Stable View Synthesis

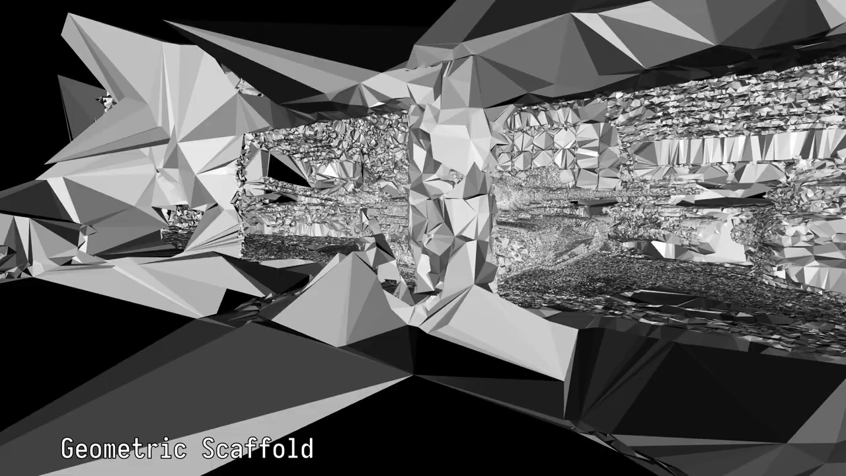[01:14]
To construct the geometric scaffold, we use structure from motion, multi-view stereo, and surface reconstruction.
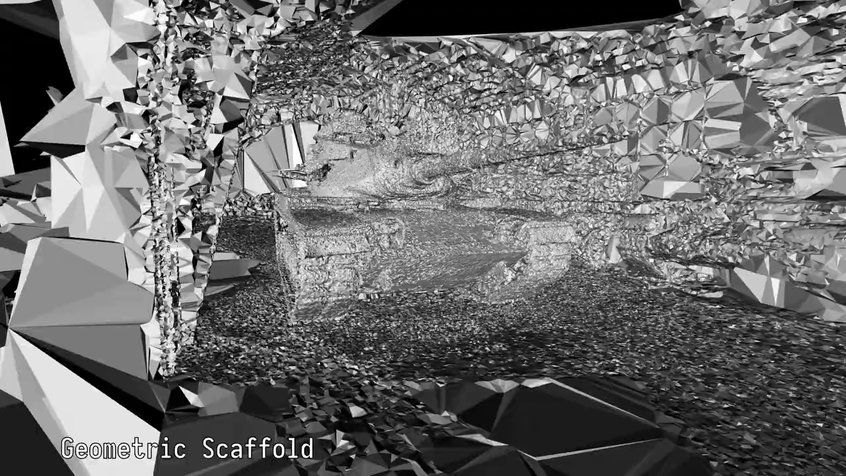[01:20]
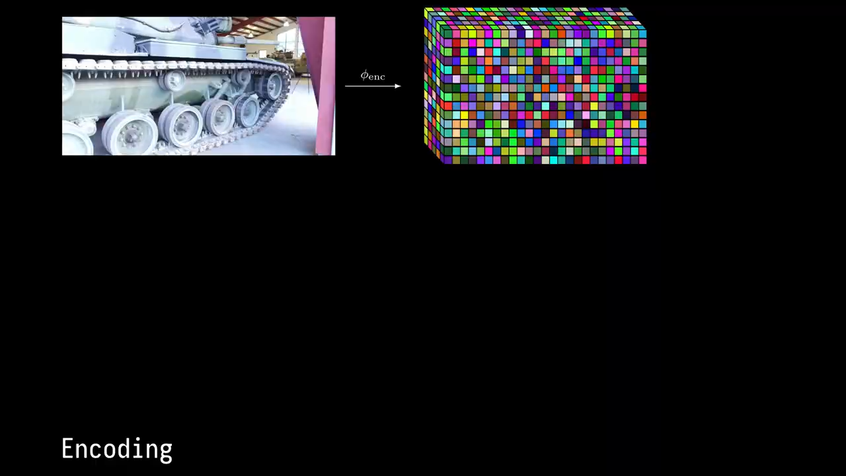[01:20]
Each source image of the scene is encoded by a convolutional network to produce a tensor of features.
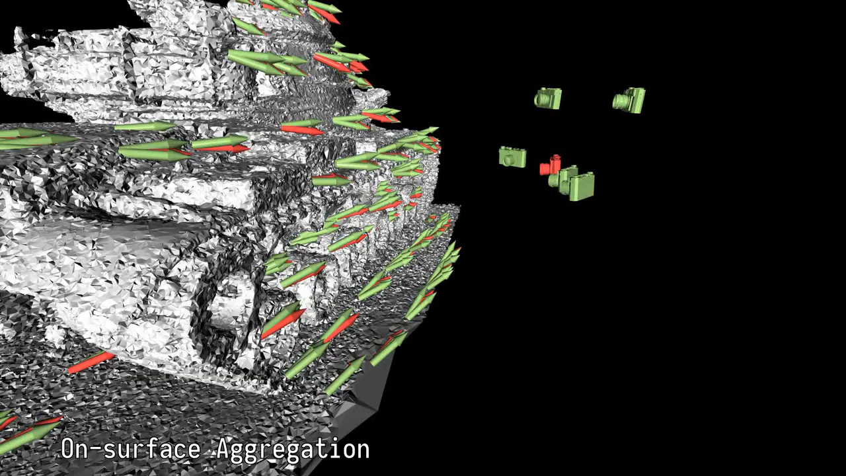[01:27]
The core of our method is the aggregation of these features directly on the 3D scaffold of the scene.
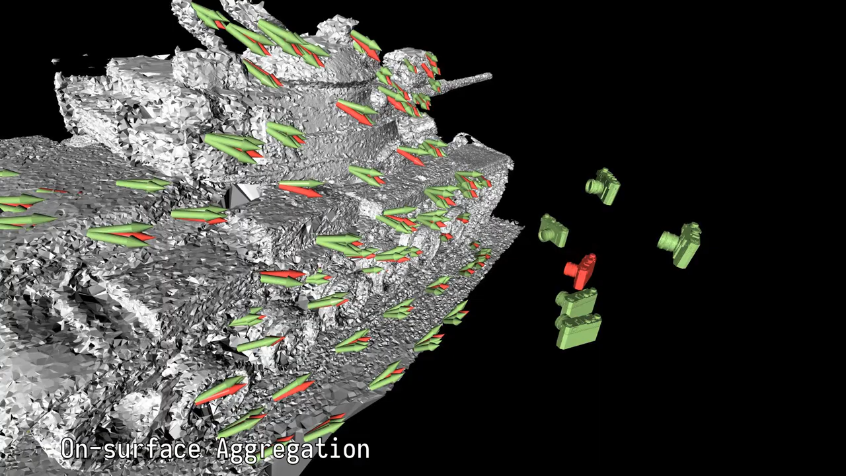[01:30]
At each point on the scaffold,
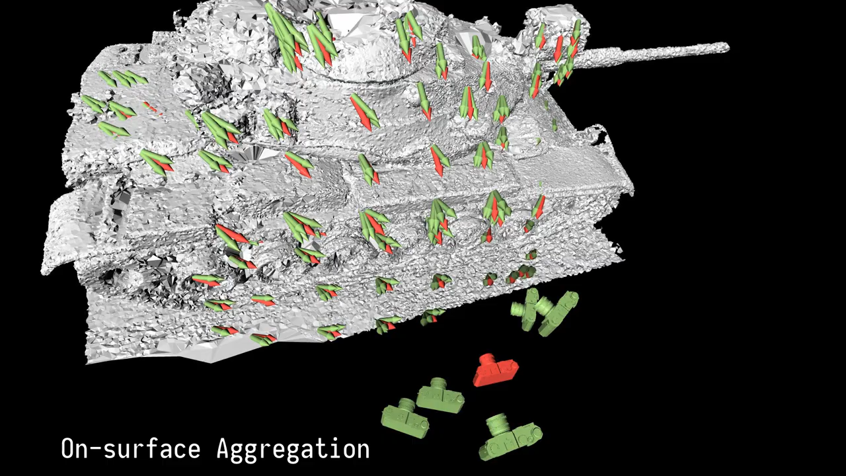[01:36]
feature vectors are projected from all source images at which this point is visible. These projection directions are shown in green.
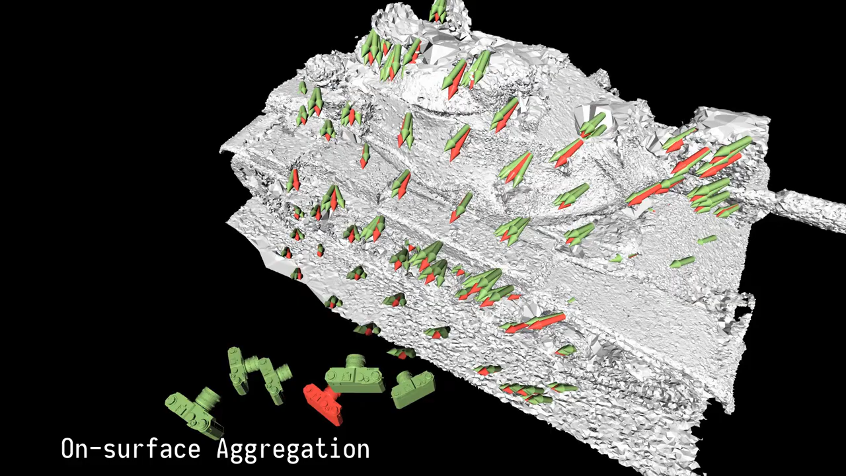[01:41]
A differentiable deepset network is then used to aggregate these projected features
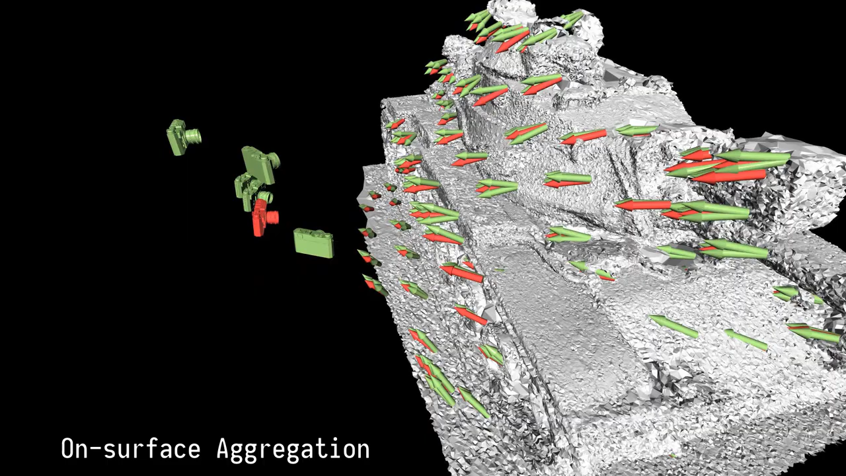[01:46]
and produce a new feature vector in the direction of the target view, shown in red.